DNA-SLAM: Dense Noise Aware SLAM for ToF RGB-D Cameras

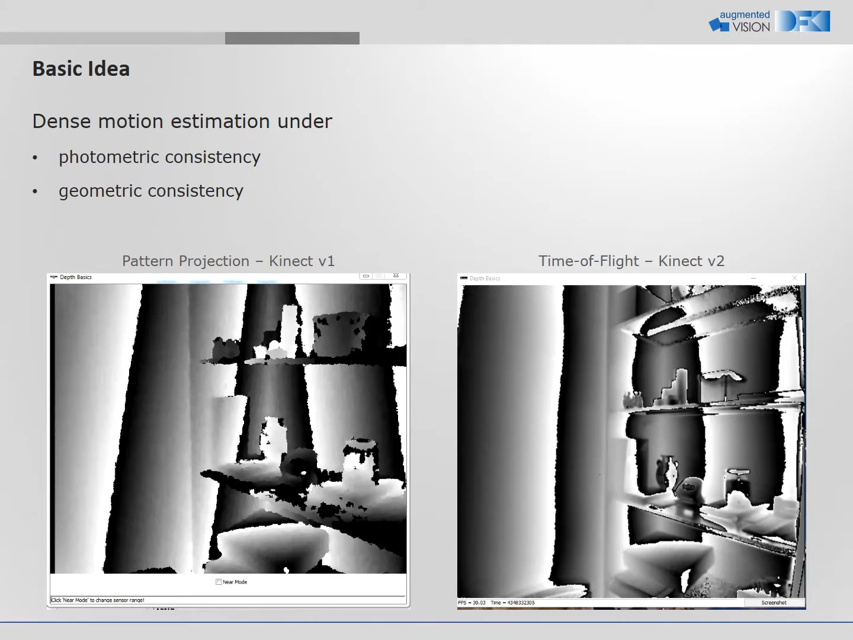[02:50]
In contrast, pattern projection cameras exhibit their noise as a patch noise or distortions over the surface. Thus, local depth derivatives are a good quality measurement for time-of-flight cameras, but not for pattern projection cameras. We compute for each single pixel in the RGBD frames an individual weight according to its reliability.
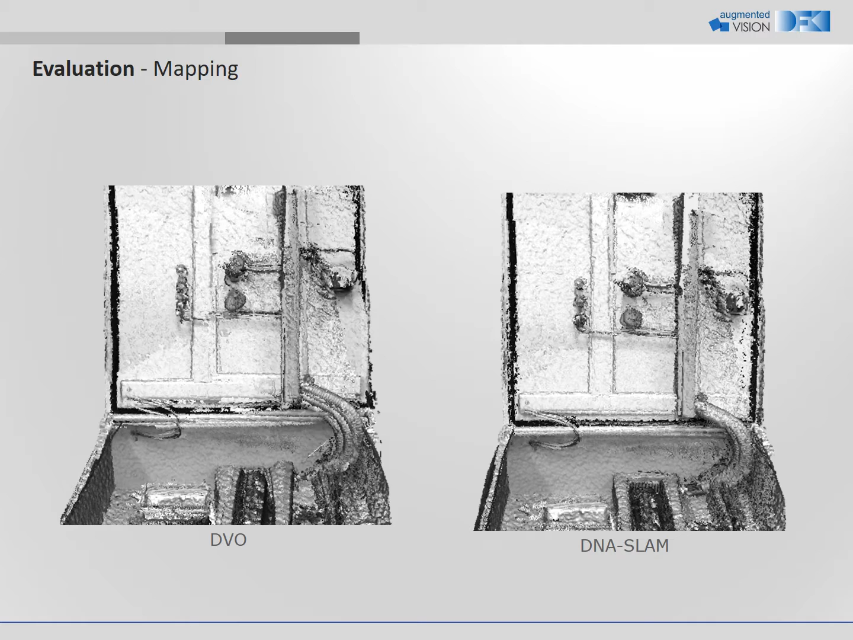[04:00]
DVO on the left incorporates some inaccuracies, whereas DNA slam on the right demonstrates its high accuracy.